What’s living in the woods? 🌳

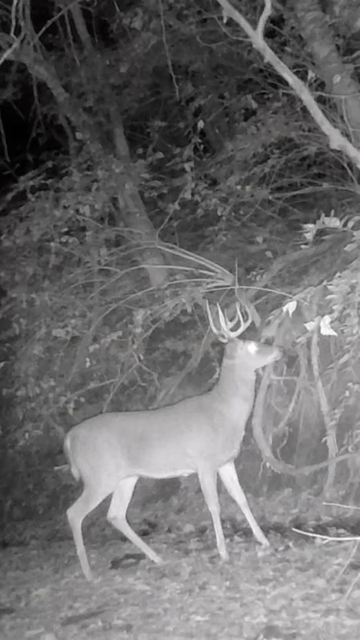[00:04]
The first animal of the night was this white-tailed deer. Typically only males grow antlers, and they're not really for protection. They're a symbol of good health, and let them attract and compete for mates.
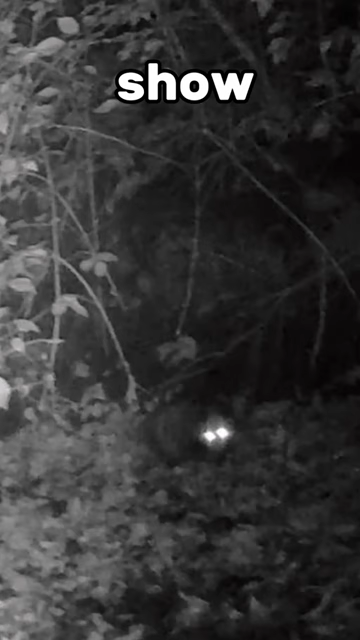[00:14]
The next animal to show up was this opossum. This is North America's only marsupial, which means they have a pouch, like kangaroos. The third animal got really close to the camera, and scared itself when it made noise.
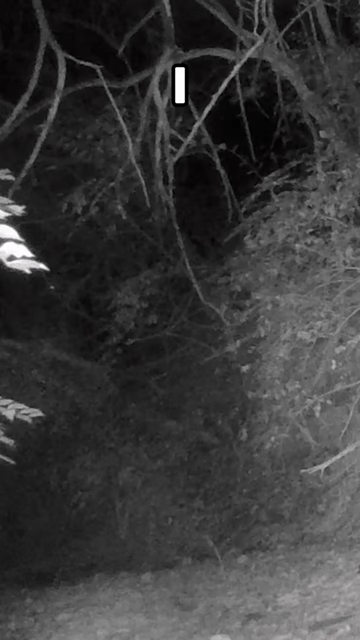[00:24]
I have no idea what the final animal of the night was. It was close enough to get caught by the camera, but never fully showed itself. They didn't work to rescue us.